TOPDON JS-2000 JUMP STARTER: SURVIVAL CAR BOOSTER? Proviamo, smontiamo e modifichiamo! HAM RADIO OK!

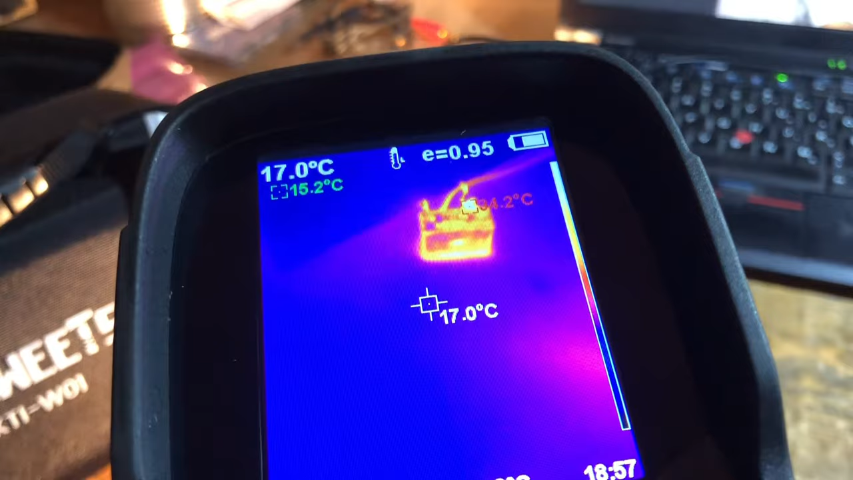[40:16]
On screen: spot 17.0°C
È a 35 gradi, quindi vittoria, ottengo...
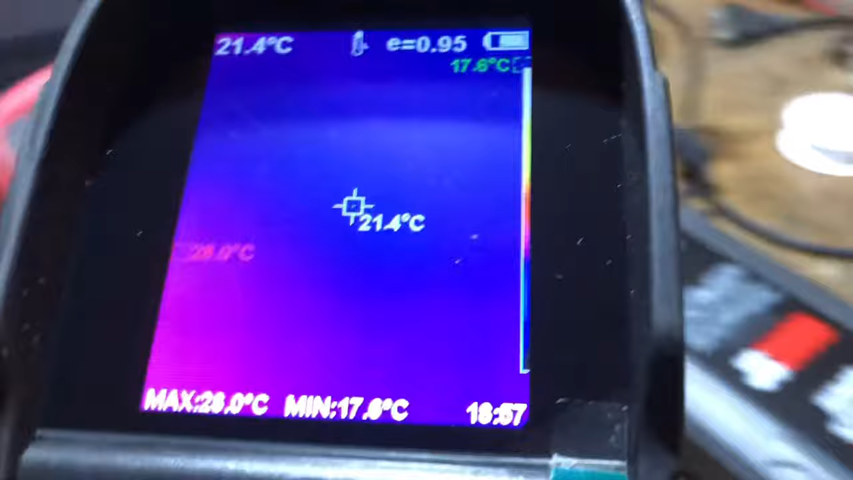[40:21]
On screen: spot 21.4°C
Lui è freddo proprio.
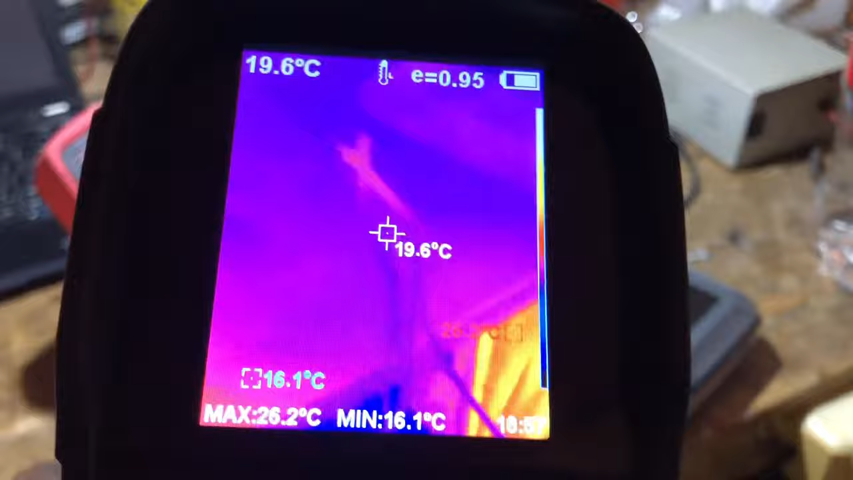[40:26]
On screen: spot 19.6°C, max 26.2°C, min 16.1°C
Cioè, lui non fa una piega. Non fa una piega.
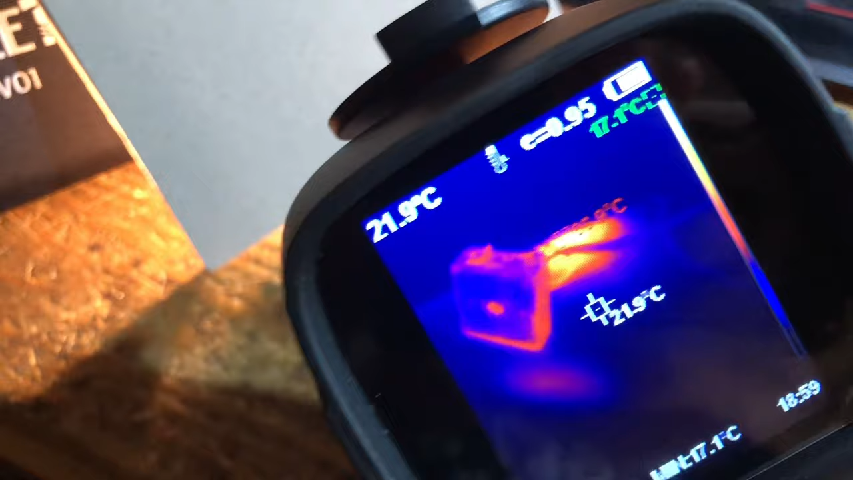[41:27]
On screen: spot 21.9°C
Ah, 89 gradi, no, è la lampada. Sta misurando la lampada.